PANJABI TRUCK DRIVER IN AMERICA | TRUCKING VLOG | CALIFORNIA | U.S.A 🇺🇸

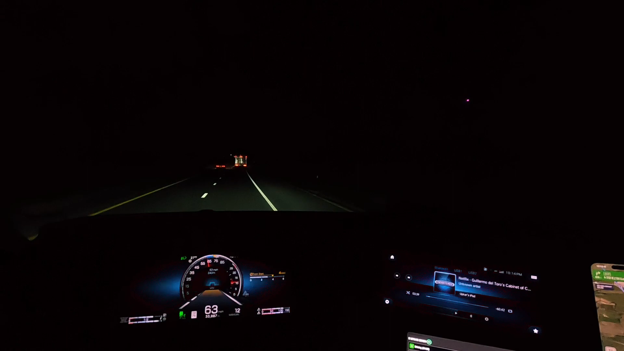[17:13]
मिलना रह गई अपनी 100 ते आप पहुँचने वाले हाँ, तो देखते हैं हम
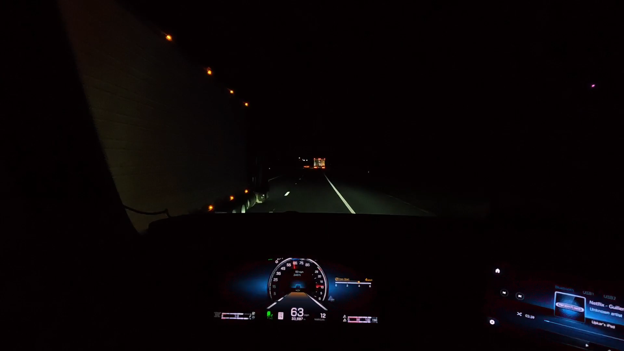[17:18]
ओवरटेक करी जाता, हवा चलती है तो ओवरटेक करी जाता, मैं चल कोई ना लंघ गया।
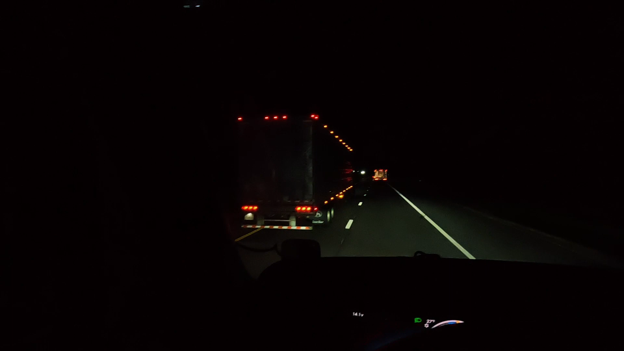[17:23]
धुंद करके विजिबिलिटी बहुत घट रही हुई है,
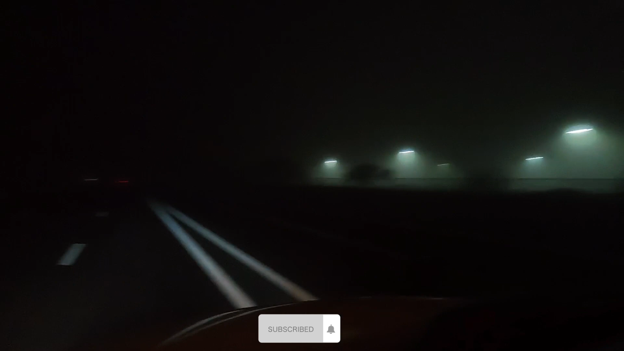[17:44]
कोई सामने लो भी सामने ना सामने अपन कुछ भी नहीं दिख रहा हूँ, तो धुंद इन्नी ज्यादा हुई है,
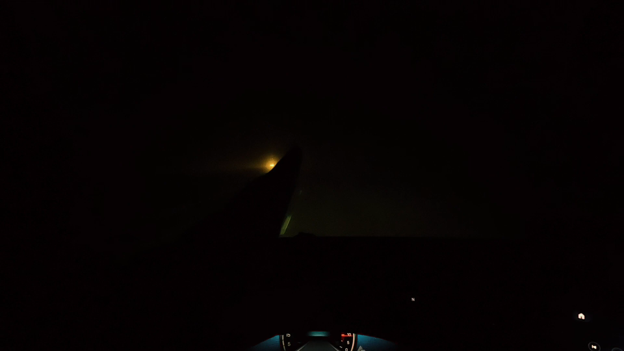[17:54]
तो फॉग बहुत ज्यादा है, तो टैंपरेचर
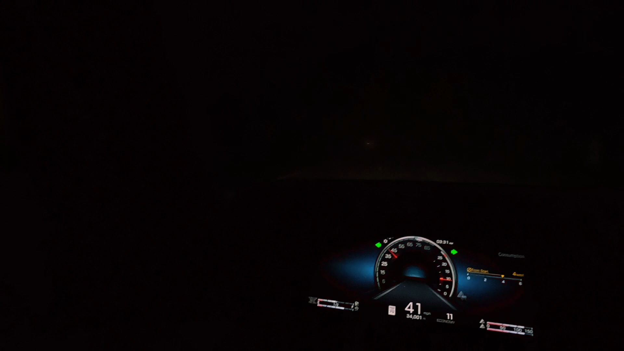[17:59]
हैगा गा 15 का, टैंपरेचर डाउन आ,
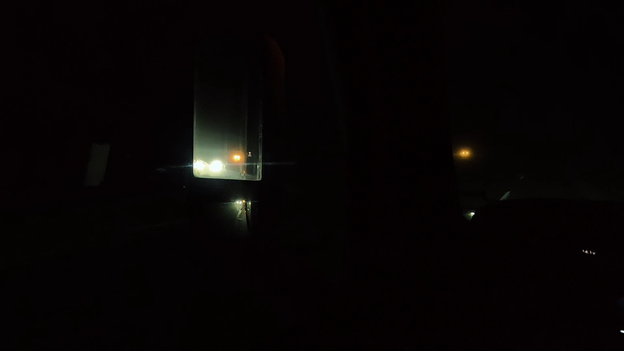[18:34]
ये अभी स्पीड नहीं कढ़ा रहे, ले देख कितनी स्पीड आता, तो गड्डिया वाले स्पीड नहीं कढ़ाते ना, ये काम औखा। हिसाब ना अपन कोई लोड़ नहीं हैगी रिस्क लैन की,
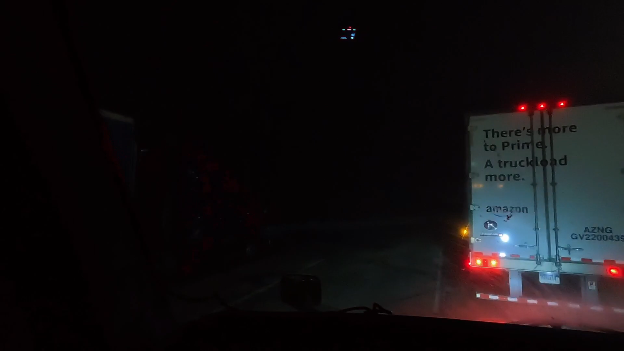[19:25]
रोड तो ले ही जाना है, तो रिस्क लैन का कोई फायदा नहीं, लाया वा ट्रक पार्क।